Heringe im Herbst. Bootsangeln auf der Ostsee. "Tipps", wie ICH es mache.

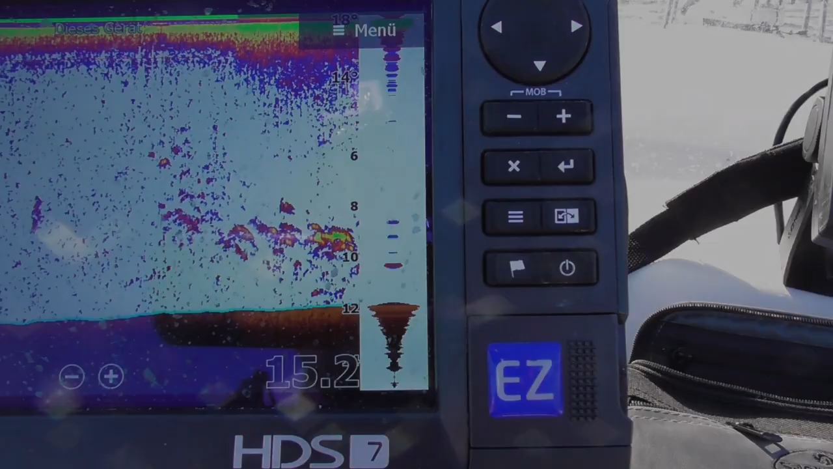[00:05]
Heringe kann man in der Kieler Bucht eigentlich das ganze Jahr über fangen.
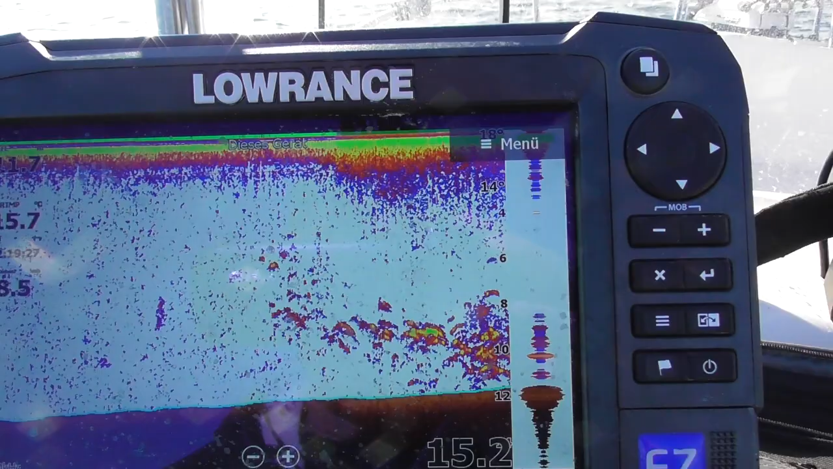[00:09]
Die Aufnahme, die hier zu sehen ist, die ist bei einer langsamen Fahrt auf der Kieler Förde Ende September entstanden. Für mich sind die Heringe, die ich von Ende September bis in den November hinein fange, eigentlich immer die leckersten.
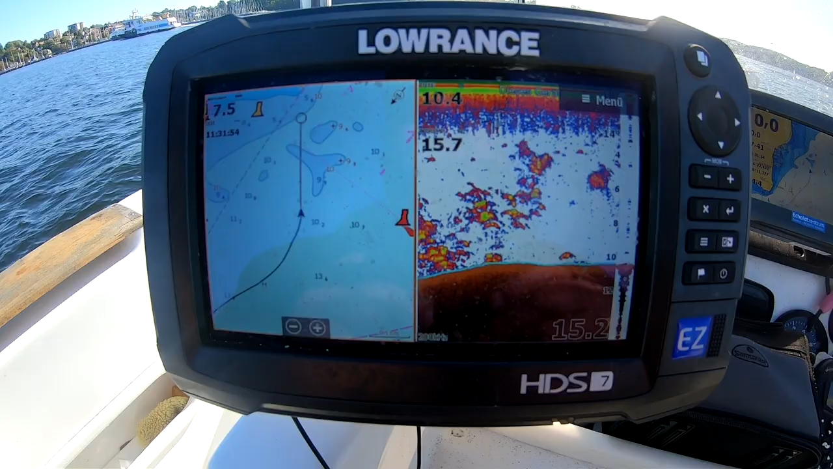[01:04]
fahre erstmal gegen den Wind über die Schwärme hinweg und stoppe es dann auf, wenn es mit den Schwärmen etwas weniger auf dem Echolot wird.
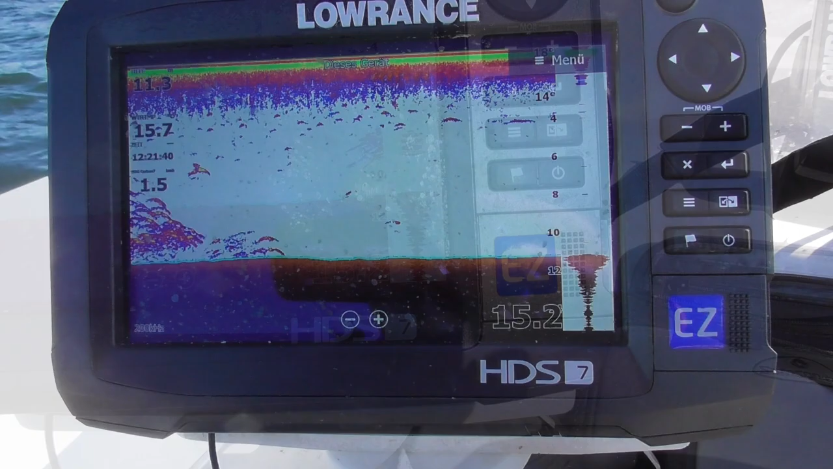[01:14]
Dann drehe ich das Boot in den Wind und lasse mich wieder zu den Schwärmen treiben.
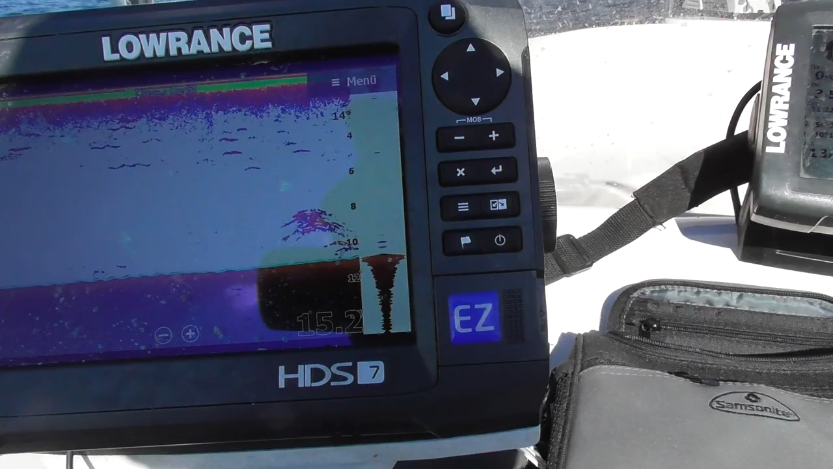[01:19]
Fische sind zu sehen, also los geht's.
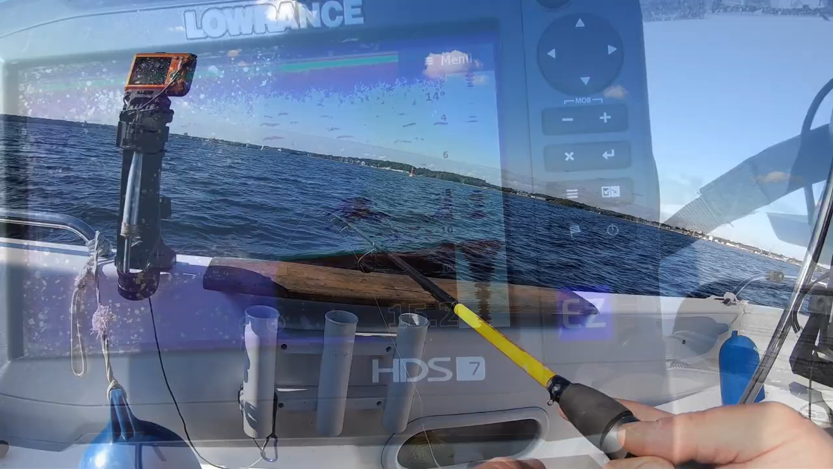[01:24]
Nach einem Blick aufs Echolot weiß ich, dass ich Pilger mit Vorfach bis zum Grund durchsacken lassen kann.
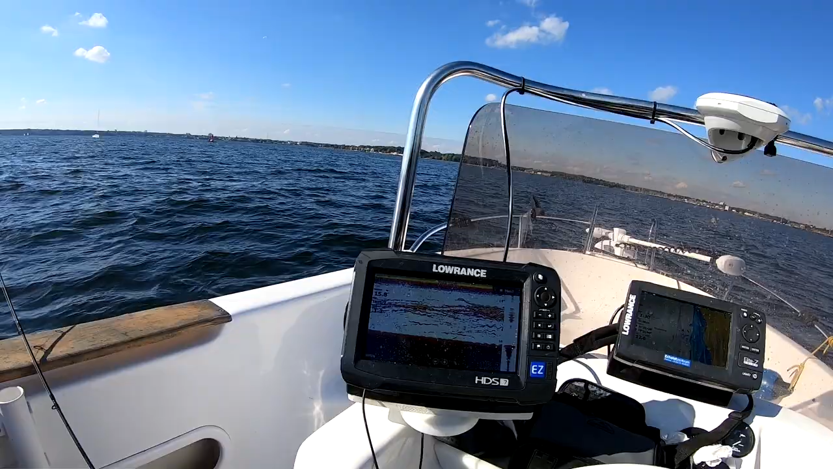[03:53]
Von oben bis unten Heringe. Hier sieht man jetzt wieder sehr schön den Vorteil des bereitgestellten Eimers.
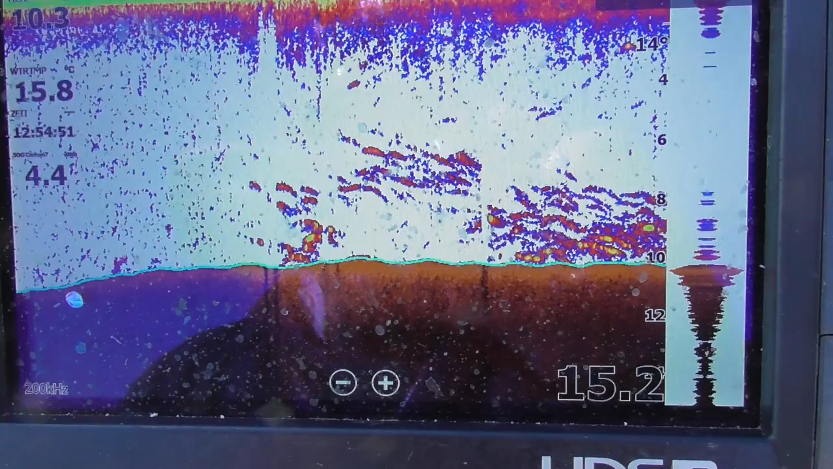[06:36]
On screen: water 15.8°C
Jetzt sieht man schön, wie die Schwärme wieder größer werden.
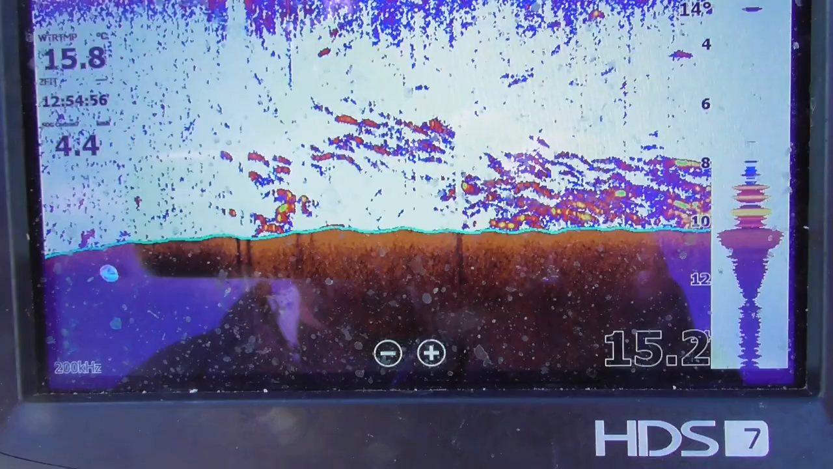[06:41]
On screen: water 15.8°C
Und ich bin auf dem richtigen Weg scheinbar.
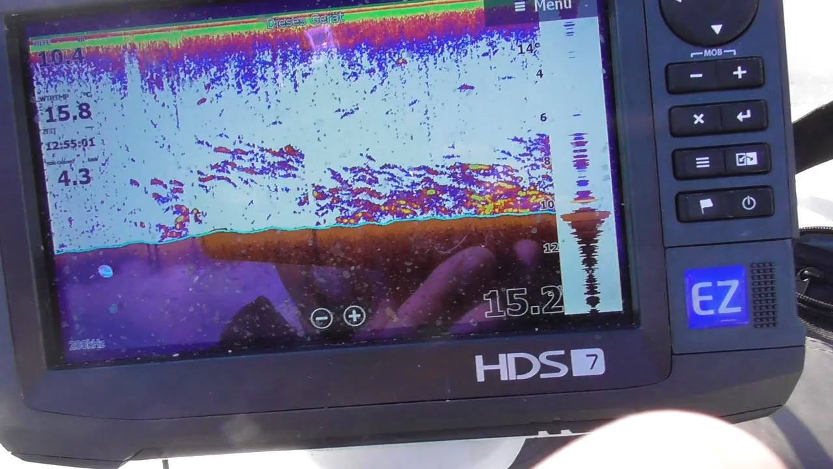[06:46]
Wie vorhin warte ich jetzt einen kleinen Moment.
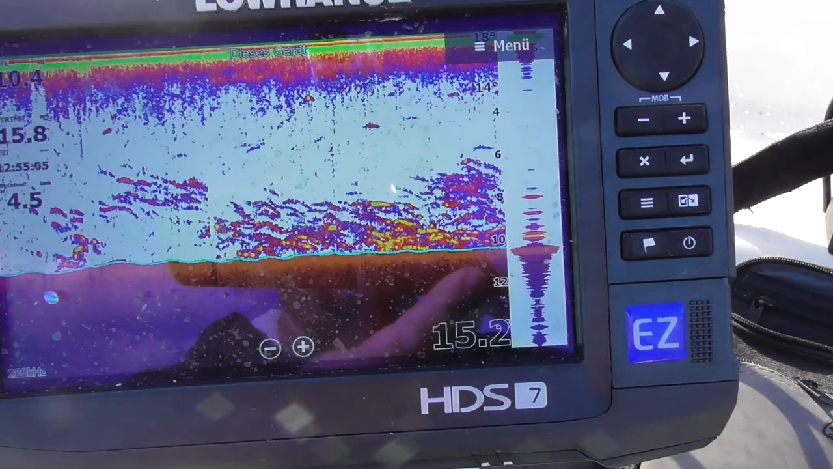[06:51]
Es sind immer noch sehr gute Schwärme da.
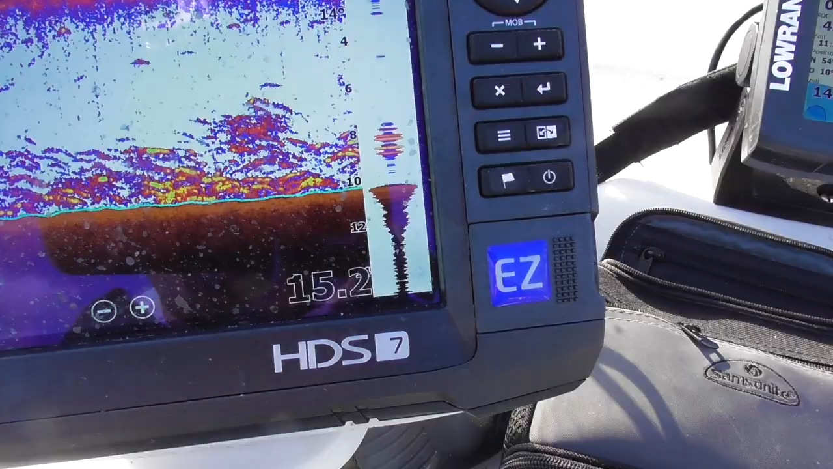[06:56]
Ich fahre also noch ein klein wenig gegen den Wind an.
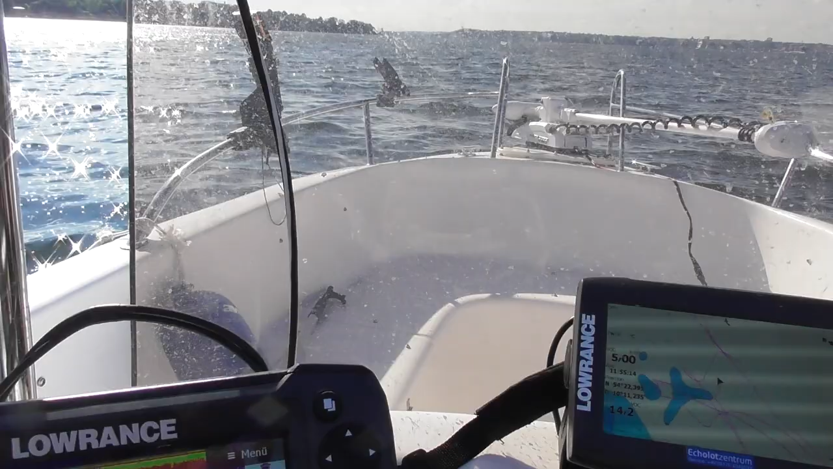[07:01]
Die Schwärme sind da.
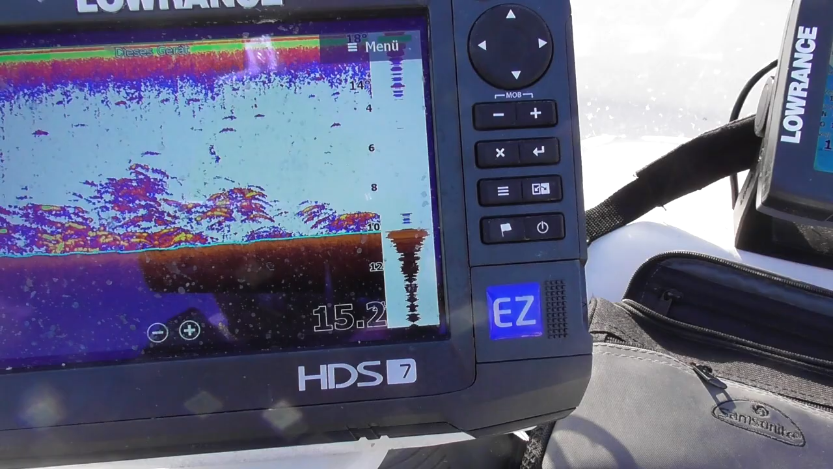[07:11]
Trotzdem, jetzt wird es weniger. Und ich nehme mir Gas weg.
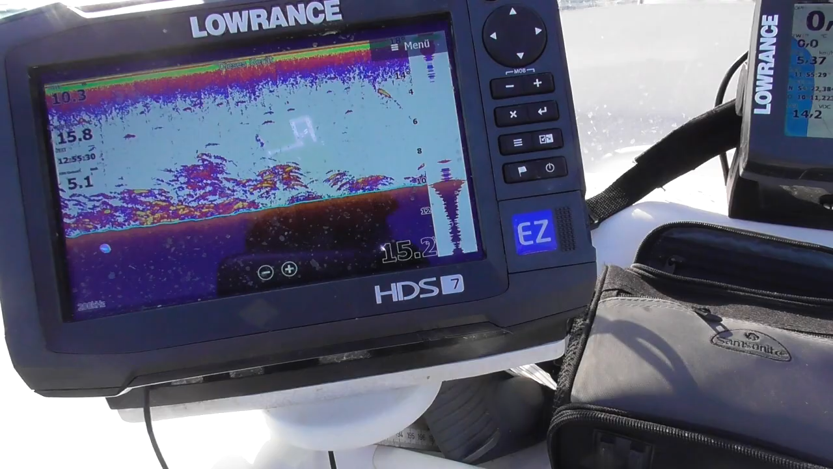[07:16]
Dreh das Boot rum. Und weiter ging es.